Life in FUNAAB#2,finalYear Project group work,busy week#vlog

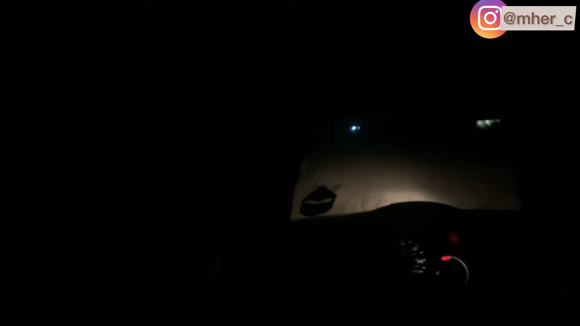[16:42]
finally guys this stressful day finally comes to an end yeah look at us we're so dark like i was not even seeing a good car no human being look at how
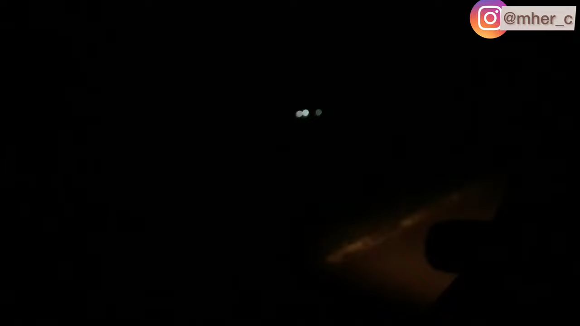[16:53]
dark this environment is thank god for the crap that came to pick us guys we're already thinking of how we're going to you know leg it from that trenches to the main school hey oh my god shout out to big tomes man because
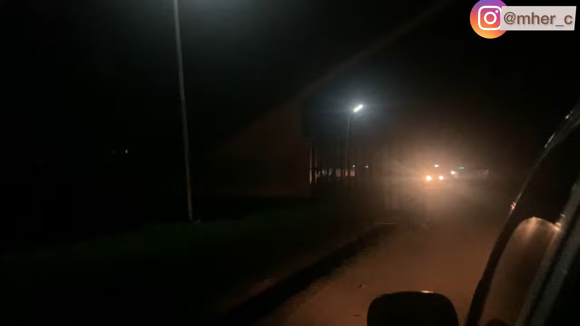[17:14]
it's not even going to be funny anyways we arrived at gates eventually gates was
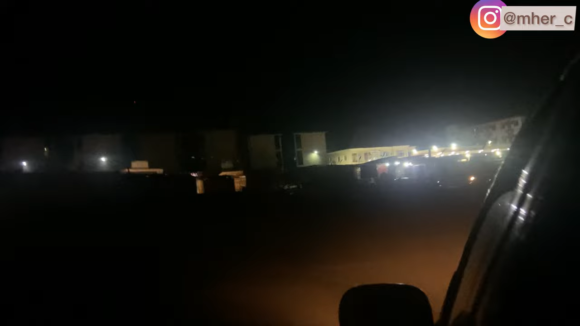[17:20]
still bubbling there were cars and bikes here and there this was past